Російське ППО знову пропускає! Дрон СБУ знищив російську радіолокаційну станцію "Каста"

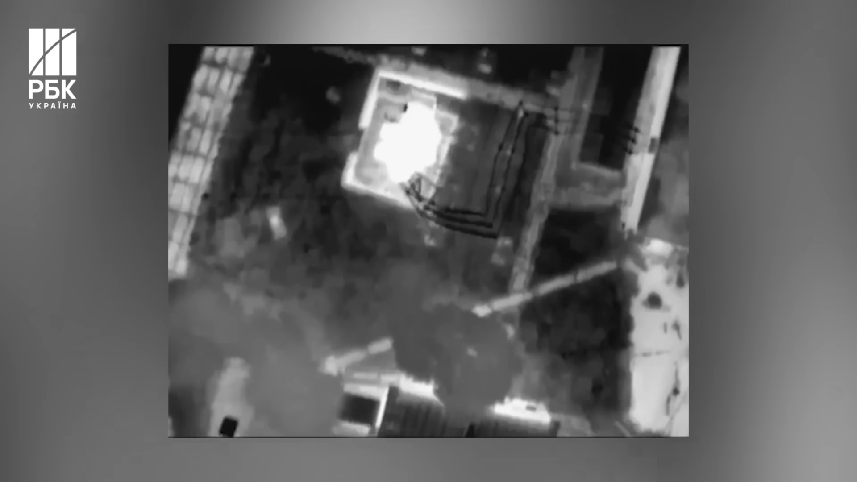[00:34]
як сили оборони вдарили по підстанції у тій же ж області.
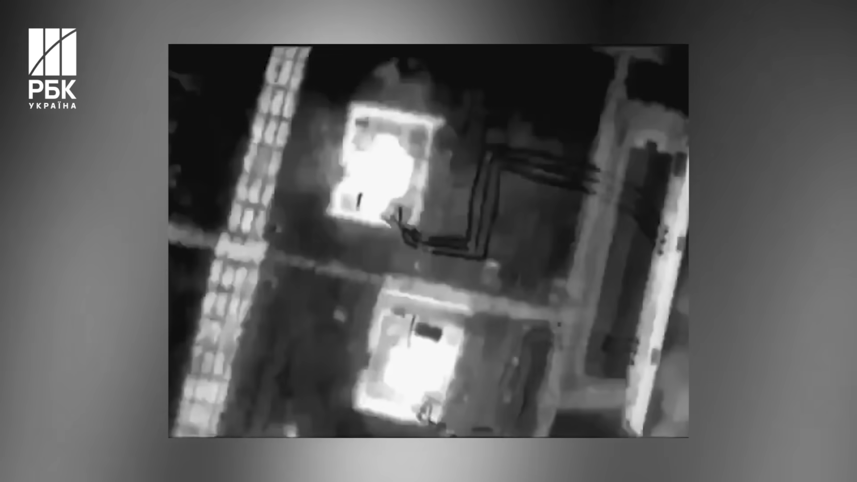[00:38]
Нагадаю, жителям Курська цієї ночі не спалося. Місцева влада повідомила, що безпілотник скинув два вибухових пристрої на підстанцію,
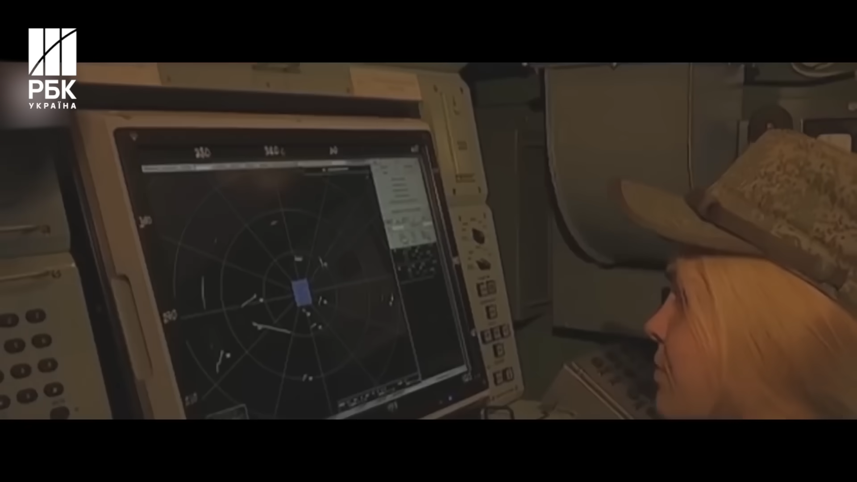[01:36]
дистанціонно пілотируємих літательних апаратів і крылатих ракет,